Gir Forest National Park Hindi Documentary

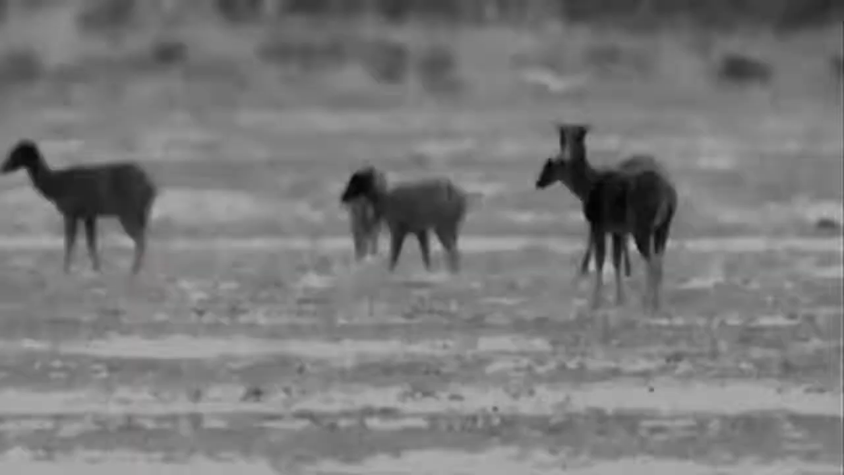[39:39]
जाल पूरी तरह बिच चुका है।
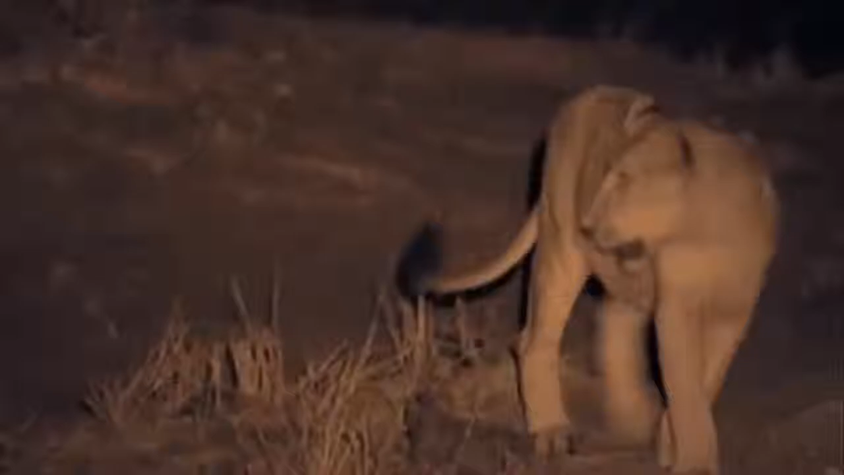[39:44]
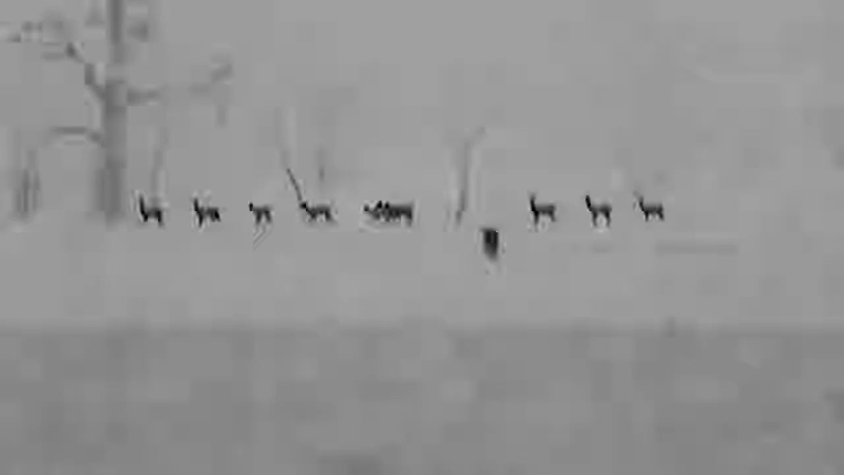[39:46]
नन्ने बच्चों को छिप कर शिकार करना अभी नहीं आया है। इसलिए वो खुलम-खुला हेर्णों की तरफ बढ़ने लगते हैं। वो बड़ी बेपरवाही से उन्हें छुपी हुई शेर्णियों की तरफ हाक रहे हैं।
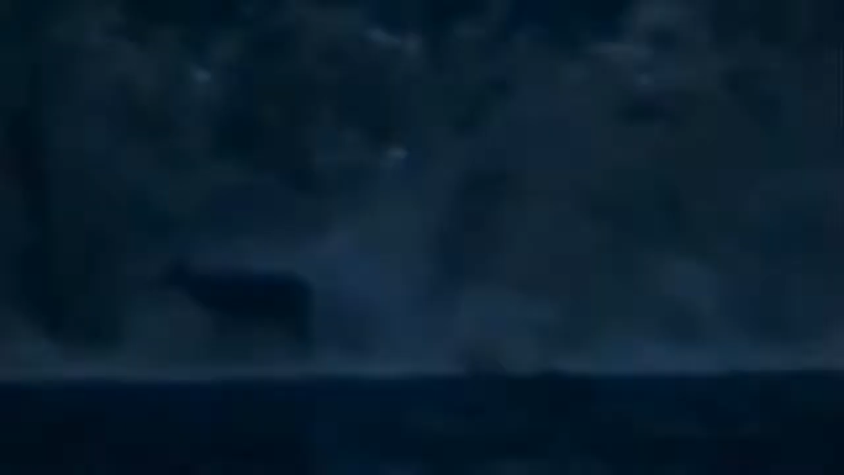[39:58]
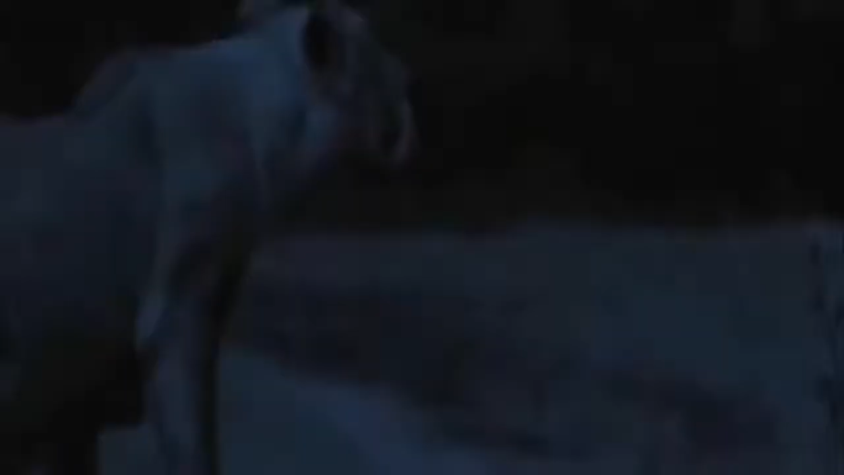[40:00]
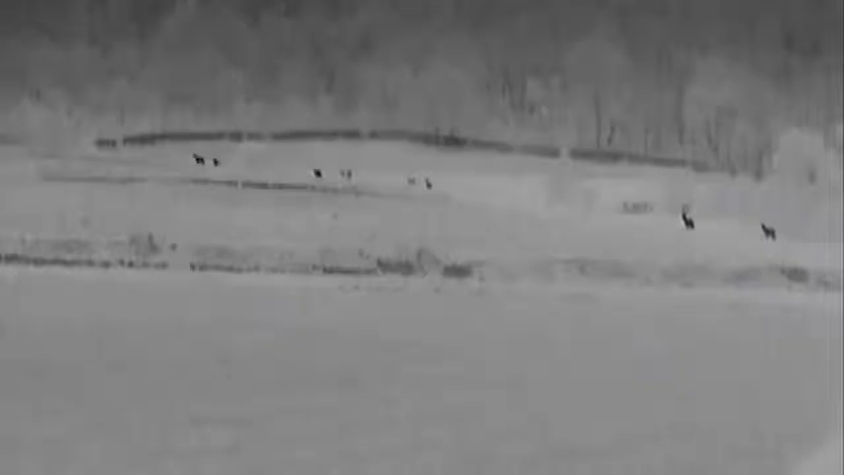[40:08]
मरते हुए चीतल की आखरी पुकार सुनकर शेर्णियों की आज के खाने का इंतिजाम हो चुका है।
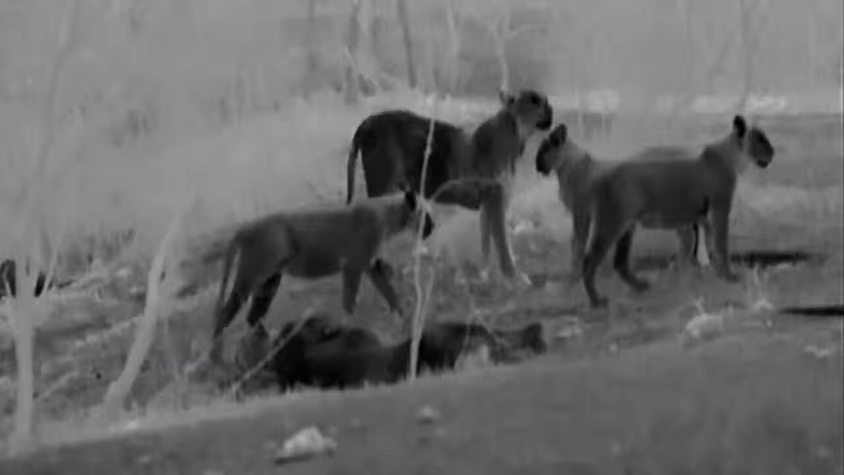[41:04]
बार पेट खाने के बाद। जुनके सारे शेर्णियों वहीं खेत के पास ही आराम करने लगते हैं।